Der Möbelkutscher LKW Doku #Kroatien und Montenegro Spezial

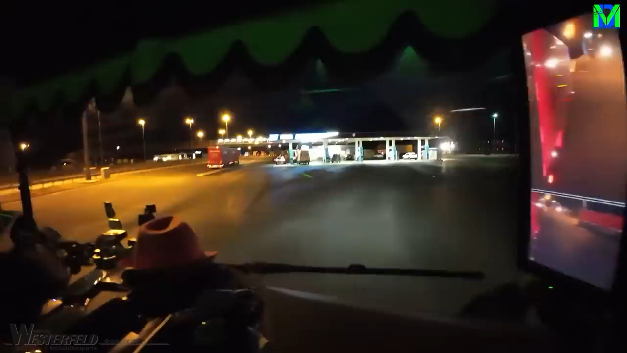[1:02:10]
Das ist so jetzt der erste ernstzunehmende Versuch, Plätze für die Nacht zu nehmen. Es waren ganz, ganz viele Parkplätze auf dem Weg hierhin,
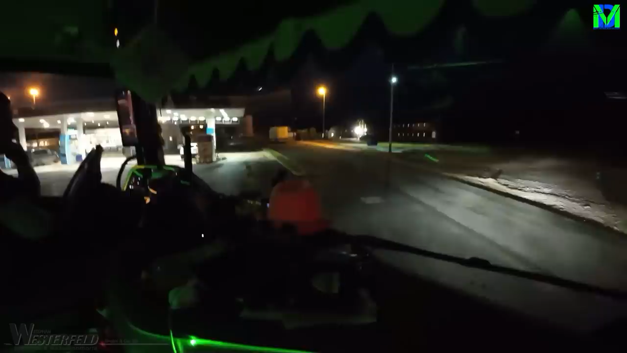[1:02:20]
also ganz normale, ja, so wilde Parkplätze nenne ich das immer. Und die waren uns einfach zu leer. Ihr kennt meine Einstellung, leere Parkplätze sind nie ein gutes Zeichen.
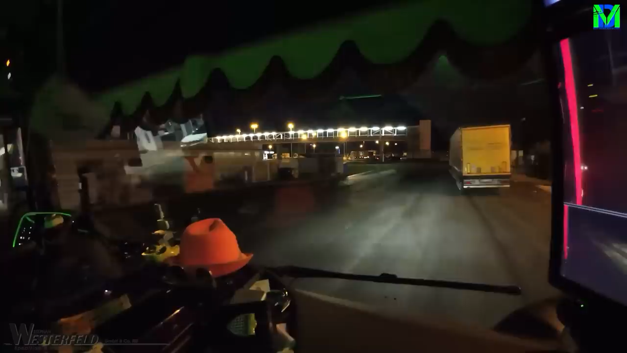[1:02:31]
Also entweder ist die Autobahn völlig überbaut mit Parkplätzen, also mehr als nötig. Oder aber das sind Parkplätze, wo ganz gerne mal eingebrochen und geklaut wird oder so eine Scheiße. Und da haben wir natürlich keinen Bock drauf. Ne? Das hier allerdings, das ist sehr gut beleuchtet. Das macht an sich schon mal ein gutes Gefühl. Und ich denke auch, dass wir dann hier stehen bleiben werden. Ja. Das fühlt sich irgendwie richtig an.
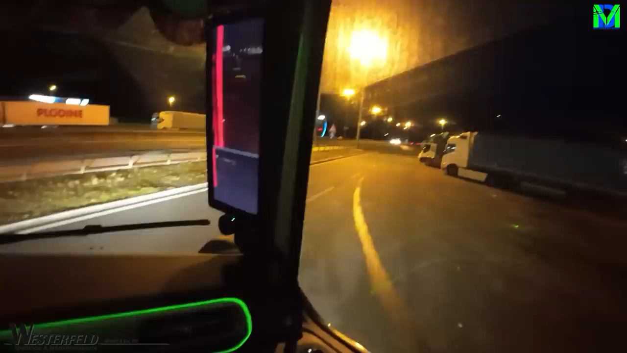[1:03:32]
Und werden dann gleich mal gemeinsam rausgehen, uns die Sachlage hier einmal angucken und dann schauen wir mal. Ah, Daniel versucht hier noch so ein bisschen auszurichten und perfekt zu machen. Immer.
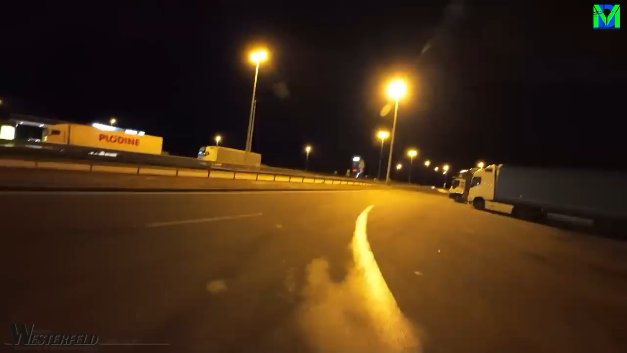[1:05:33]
Wie gesagt, der Parkplatz ist gut beleuchtet, auch wenn nicht sehr voll, aber wir haben keinen einzigen richtig vollen Parkplatz hier gesehen.
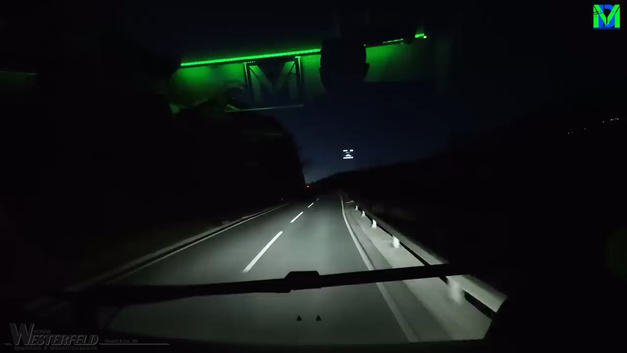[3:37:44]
Da blinkt irgendwas rot. Mensch, ja. Fahrrad oder sowas, ne? Ja.
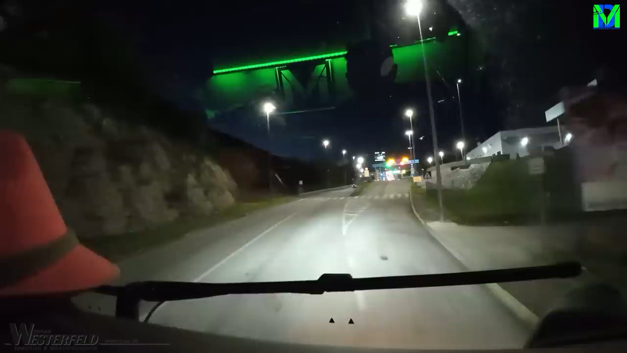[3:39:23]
Da geht's aber hoch, wa? Link.
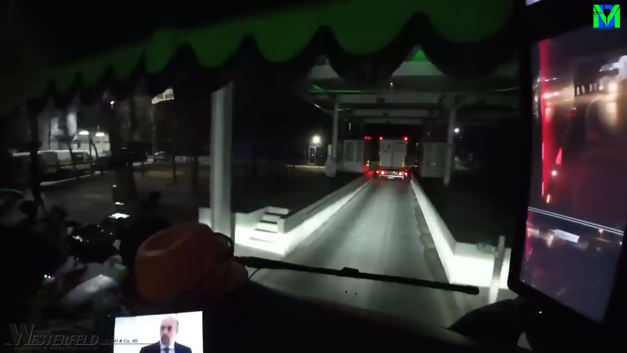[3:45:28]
Hast gesehen, du musst aufpassen jetzt, wenn du gleich rechts ziehst, ne?
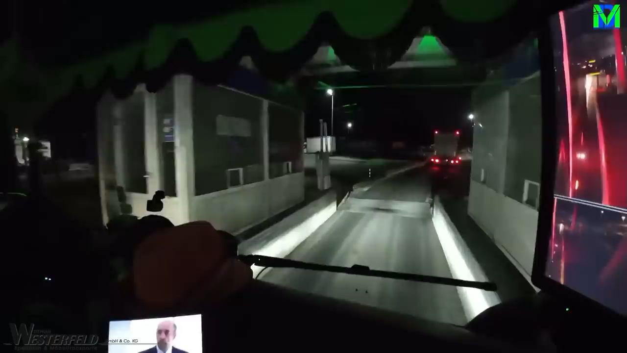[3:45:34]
Ja. Da sind wir schon einige dran hängen geblieben. Und wir mit unserer Lenkachse, genau.
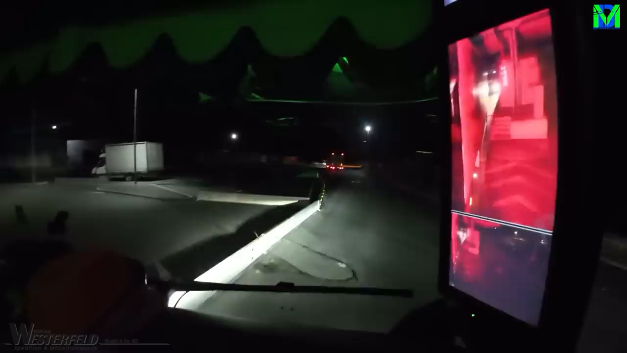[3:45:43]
Jetzt kratzen wir aber bis weit genug drüben. So. Ja, Leute.
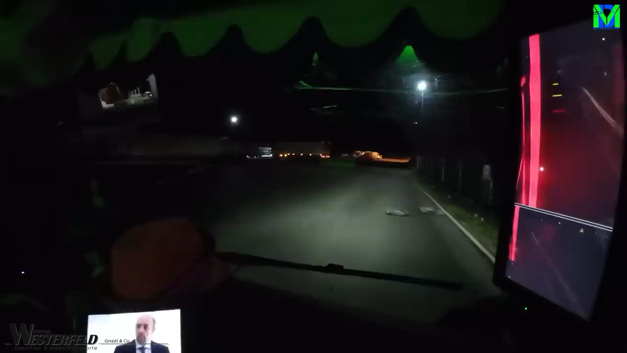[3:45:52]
Eigentlich kannst du hinten rumfahren im Kreis, ja, genau.